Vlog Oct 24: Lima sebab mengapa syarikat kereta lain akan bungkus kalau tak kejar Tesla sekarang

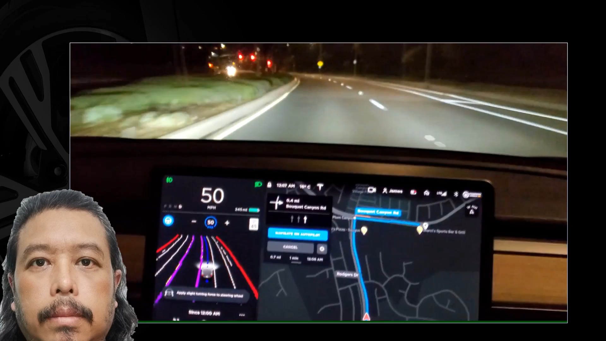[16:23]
Line jalan Dia nampak Daripada jauh Dia dah nampak Mata dia dah boleh nampak Dan kamera Dia dah nampak Di mana ada line Dia dah baca Dia dah konstruk Dalam dunia dia Virtual dia Line tu di mana Dan dia dah menunjukkan Path laluan mana Yang dia akan ambil Dan laluan yang berkemungkinan Sekiranya perlu berubah So ini semua menunjukkan Ianya satu sistem Yang sangat kompleks Dan telah berjaya Menggunakan chip baru Dan juga Architecture software baru Yang telah mereka hasilkan Untuk chip baru mereka Dan chip ni dikatakan Sangat berkuasa lah Dan ini